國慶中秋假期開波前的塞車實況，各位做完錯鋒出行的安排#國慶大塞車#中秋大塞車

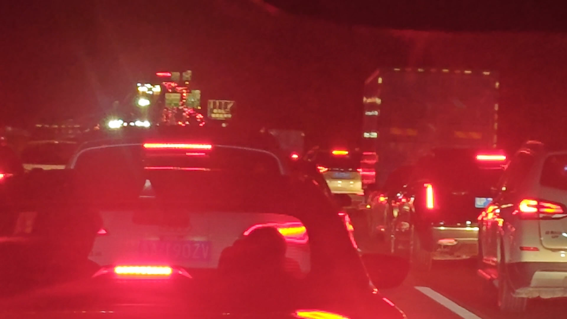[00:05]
我哋已经塞咗有3个小时啦。 嗯。 啊，咁啊，系啊啦，好塞车啊，一直都喺度排队啊。
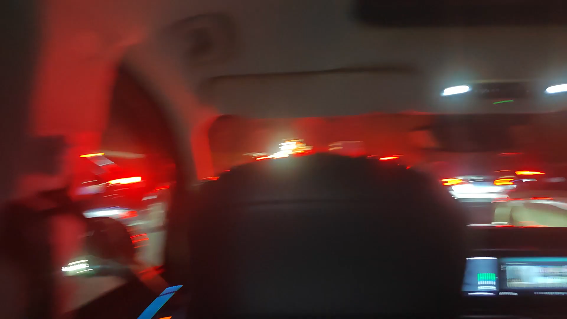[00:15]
哇，真系有排等啊呢、這个车龙。
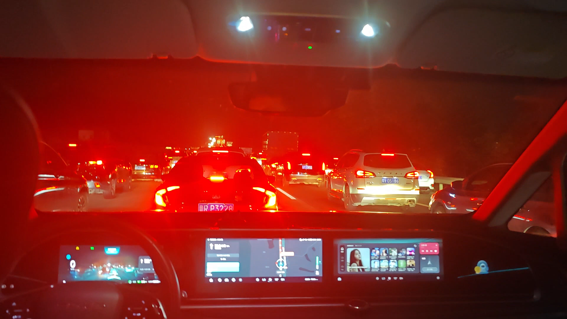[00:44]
咁啊，想同大家讲下咧，咁啊，国庆节安排嗰啲假期咧，就最好错峰出行。我们在这个高速上已经开了3个多小时了， 喂， 而且是在博罗。